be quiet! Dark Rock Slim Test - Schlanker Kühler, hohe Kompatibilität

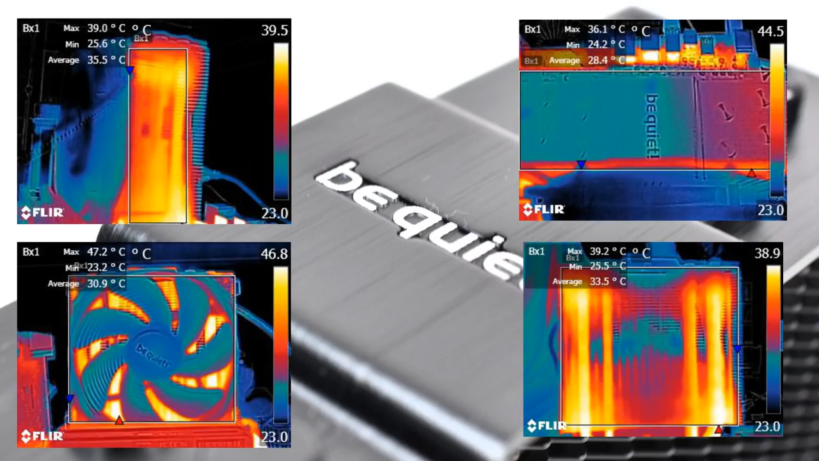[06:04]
Wir zeigen euch einfach mal noch ein paar Bilder mit der Wärmebildkamera, wie das ganze Teil dann unter Last aussieht. Und da könnt ihr euch einfach mal ein Bild machen, wie die Wärmeverteilung beim Darkrock Slim von BeQuiet so aussieht. Wir haben uns für euch auch die Lüfterdrehzahlen angesehen.